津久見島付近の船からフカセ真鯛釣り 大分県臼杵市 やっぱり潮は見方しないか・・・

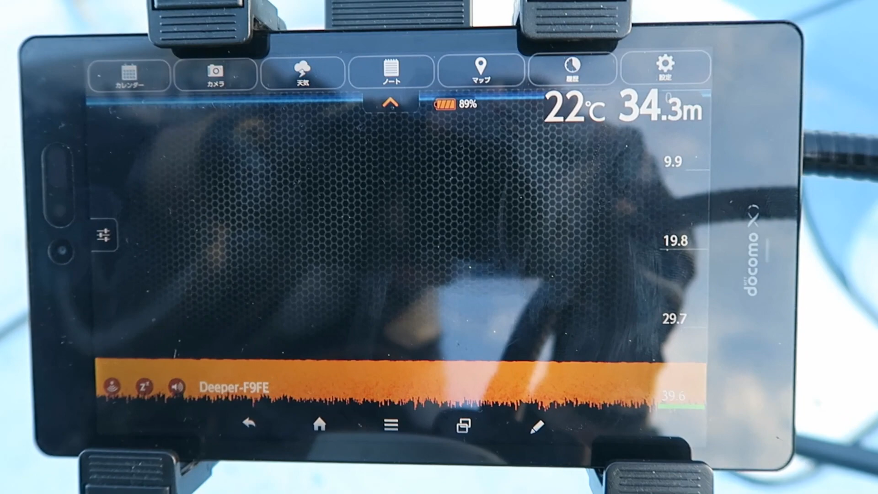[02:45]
On screen: depth 34.3 m, water 22°C
3えー魚はずっと今今のところいませんね10分くらい出るけどさっぱりです